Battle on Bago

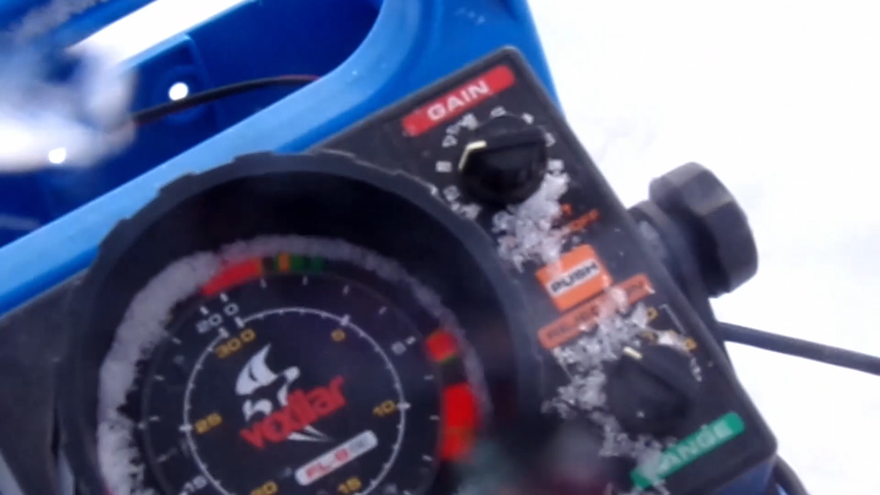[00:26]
Here we are jigging in what should be 8 feet of water, but it's 2 feet of ice. So it's like 6.5 feet of water.
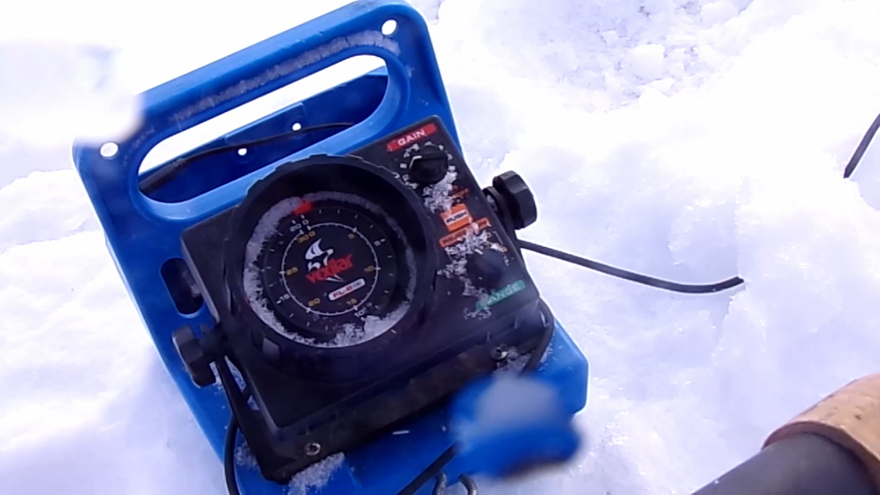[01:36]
Here comes a fish right there. There's a fish on me right now.